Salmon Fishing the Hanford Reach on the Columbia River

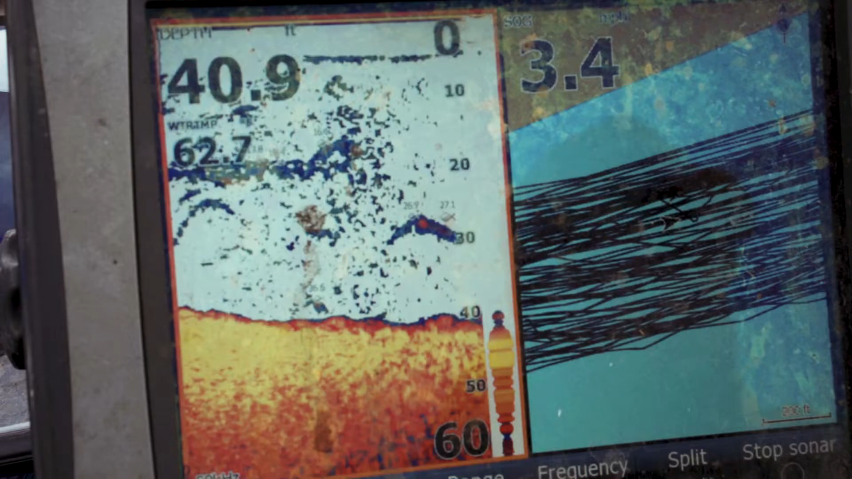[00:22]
On screen: depth 40.9 ft
That's a good one there. These ones should be right in it.
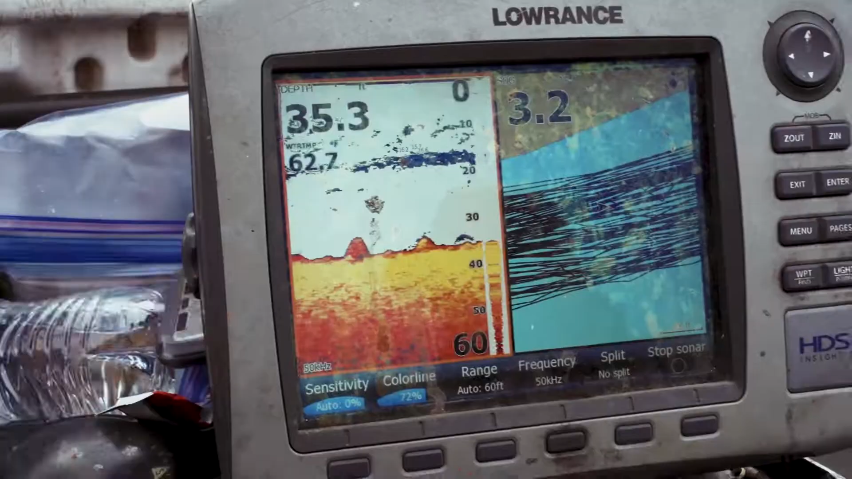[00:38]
We got a fish right here. These are flashers.
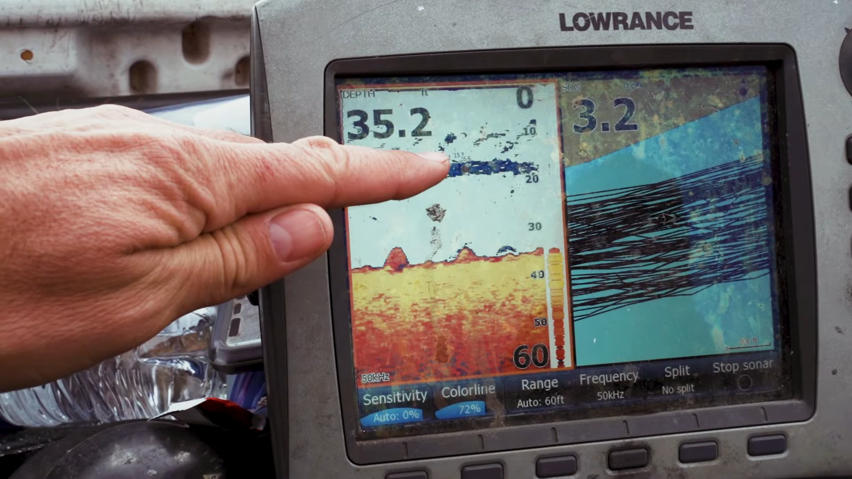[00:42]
On screen: depth 35.2 ft
That one's down below quite a bit. And another one right there.
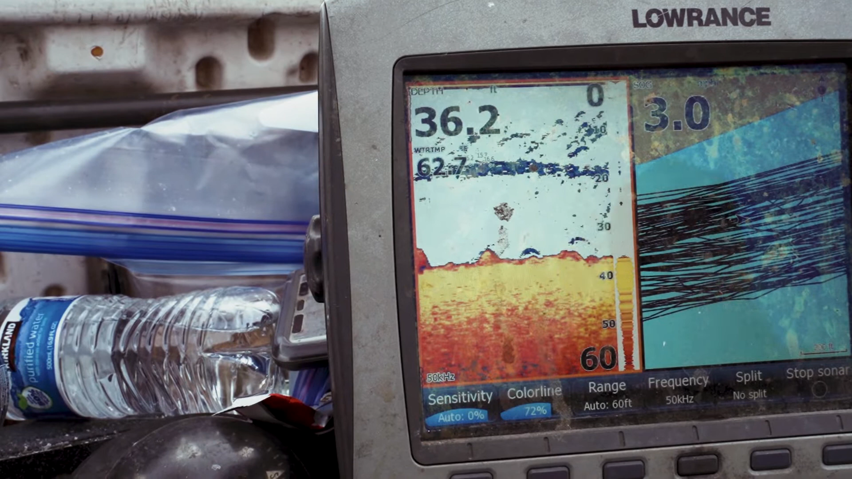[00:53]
On screen: depth 36.2 ft
See that bass hook set? Think that?